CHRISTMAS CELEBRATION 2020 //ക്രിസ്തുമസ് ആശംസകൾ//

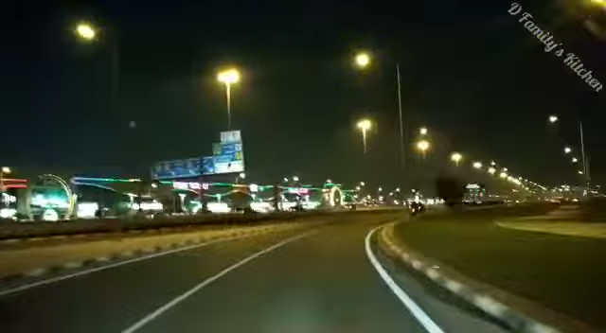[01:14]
This is about 8 km in the middle of the road.
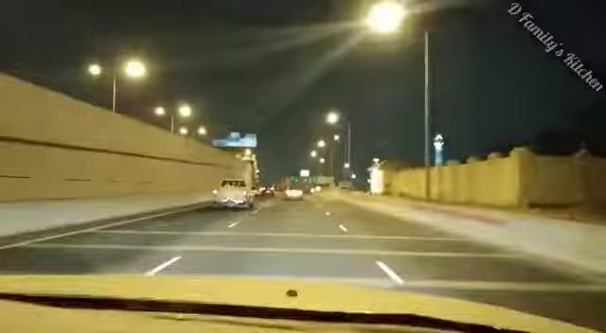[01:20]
This is about 8 km in the middle of the road. There is no traffic. This is about